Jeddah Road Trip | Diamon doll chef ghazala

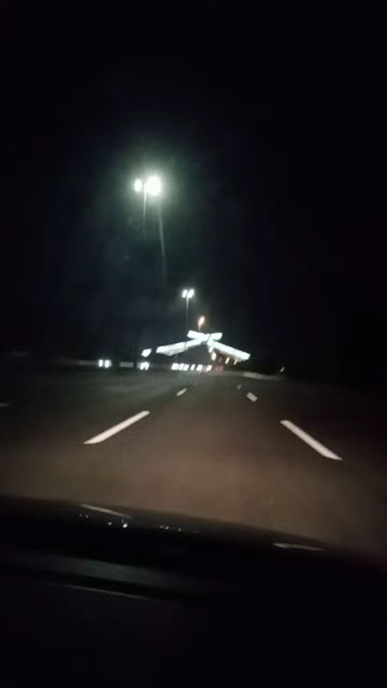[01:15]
ये है, ये देखें बहुत ही खूबसूरत।
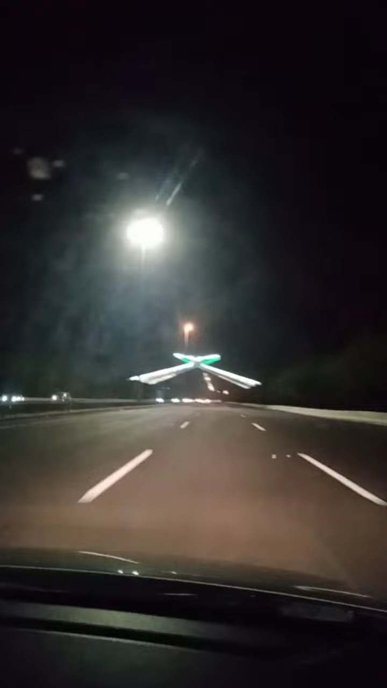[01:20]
ये देखें, ये बहुत ही खूबसूरत माशाल्लाह।
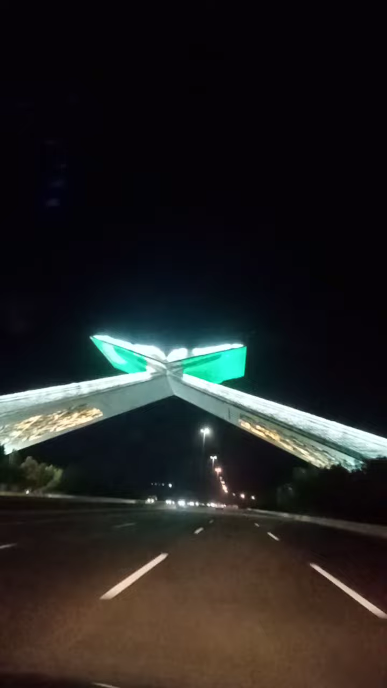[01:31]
ये देखें, मैंने पूरा फोकस लिया है माशाल्लाह। बहुत ही मौसम ठंडा हुआ हुआ है अभी इस वक्त। और आगे जाके दोनों तरफ पहाड़ी पहाड़।